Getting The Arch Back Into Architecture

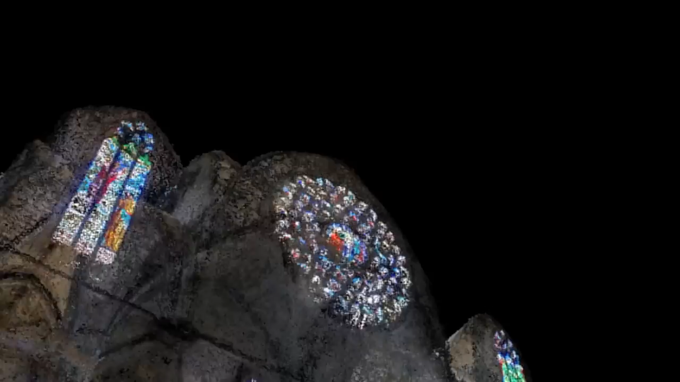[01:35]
quite easy for the program to track features in masonry.
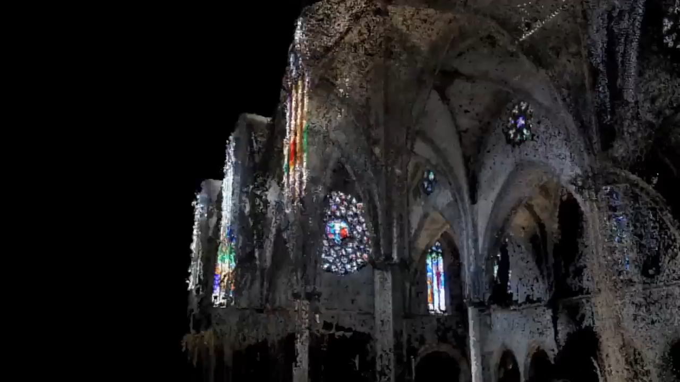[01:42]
And a few centuries later the tile vaults was used more on its own and here's a great engineering feat in a little town
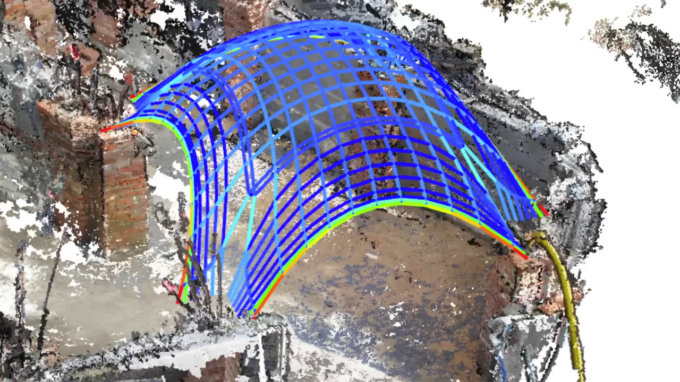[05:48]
Actually a domical tile vaults which is asymmetrical.
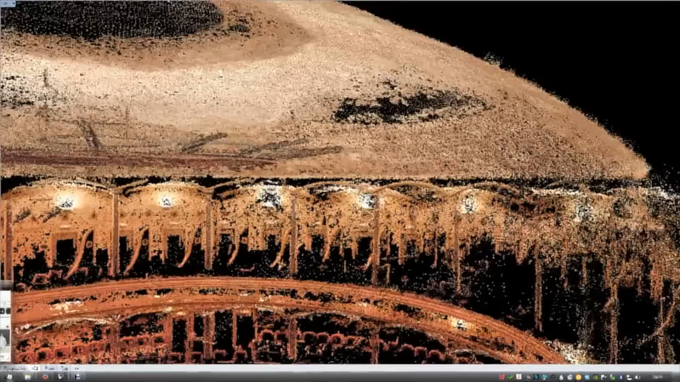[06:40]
For example we could use the 3D scan technique that I demonstrated previously.
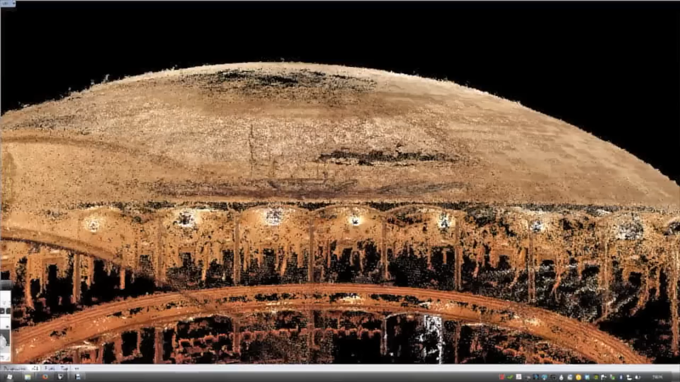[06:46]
Here is the point cloud from the dome you saw in the theater earlier.
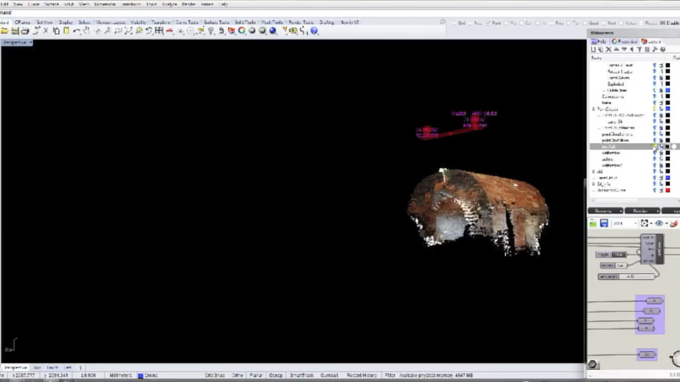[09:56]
And this is the laser representation in the 3D model.
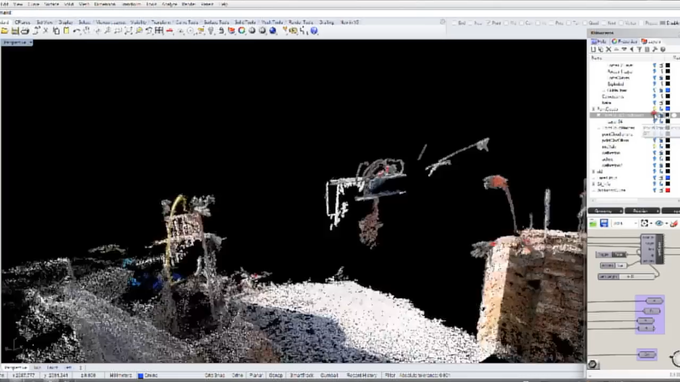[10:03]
I tried different cameras to scan it. And it turned out the accuracy was less than one centimeter.
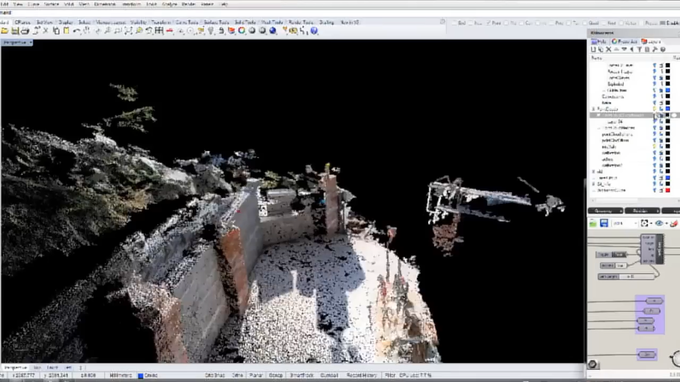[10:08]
It was actually better at most places.
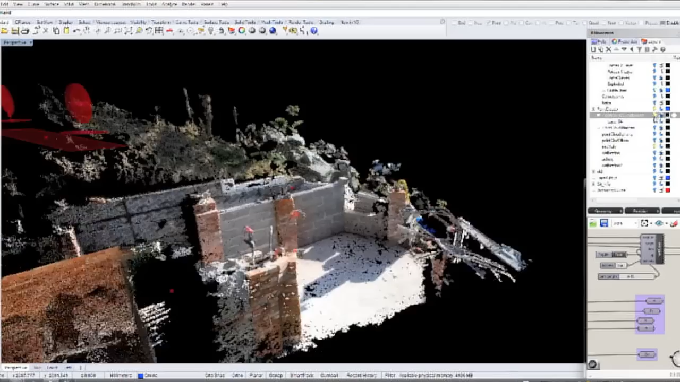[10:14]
But that was as good as I needed.
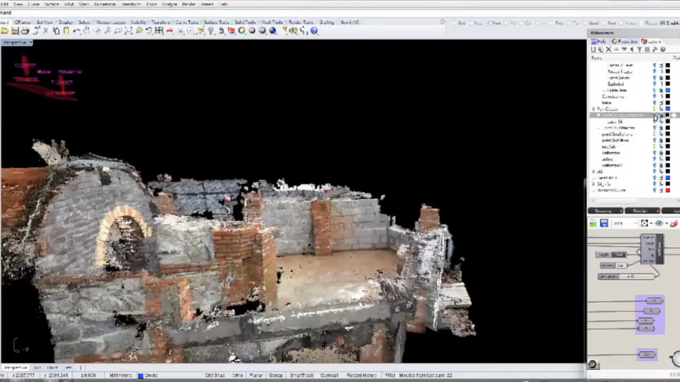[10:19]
So the scan was then important into Rhino. And then I could build
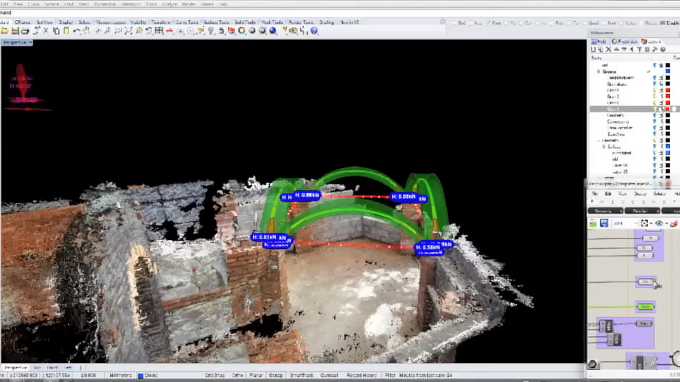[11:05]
thrust network analysis of the arcs.
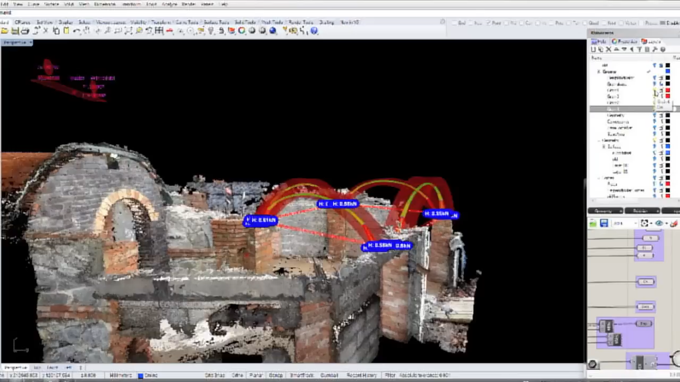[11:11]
You can see here the horizontal thrusts.
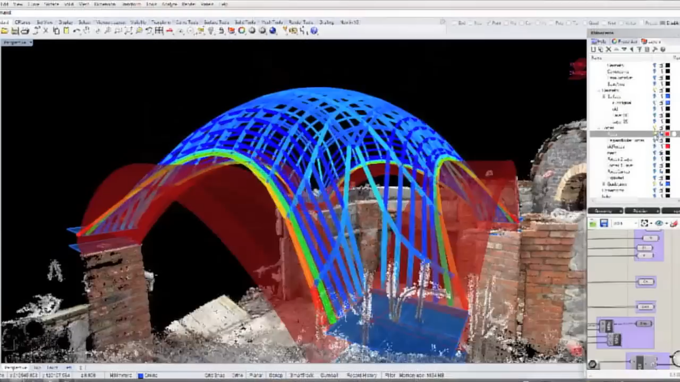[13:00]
And to make the domical tile vault we made another thrust network analysis.
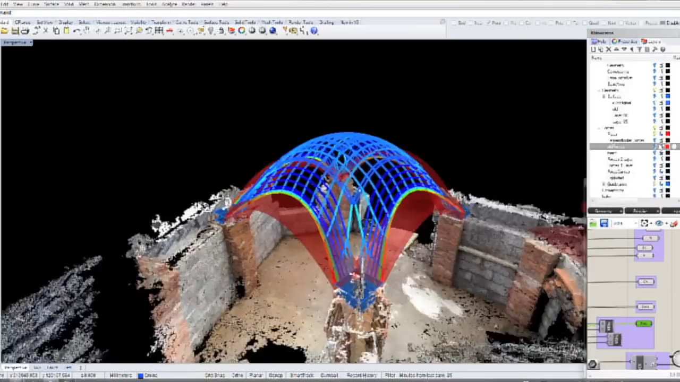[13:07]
And tweaked it. Extracted a surface from it.
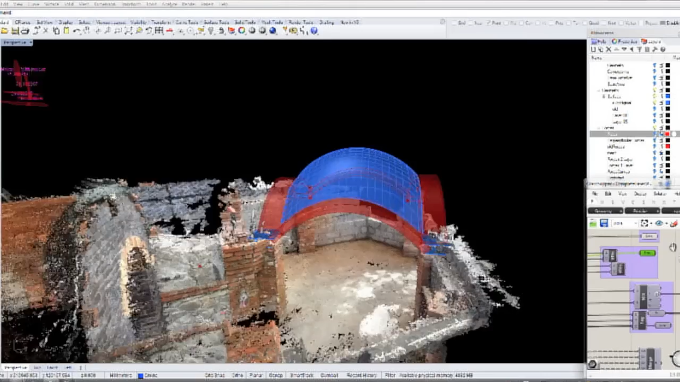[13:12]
And for the laser guidance.
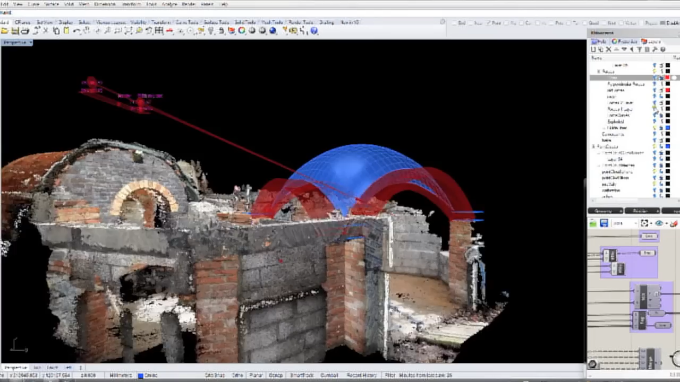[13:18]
And you see the digital laser beams. The red beams there. But we needed digital bricks.
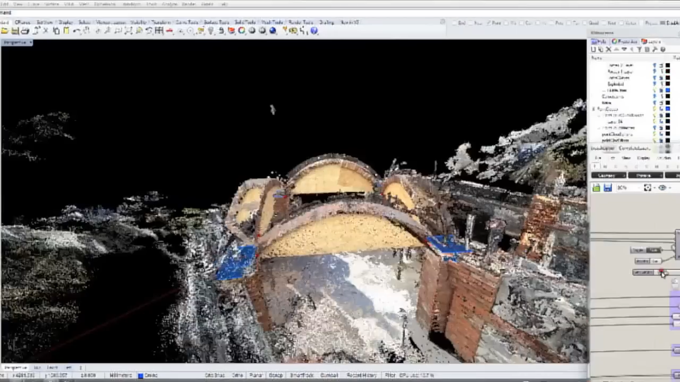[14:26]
So let's look at how the lasers will point at the individual bricks.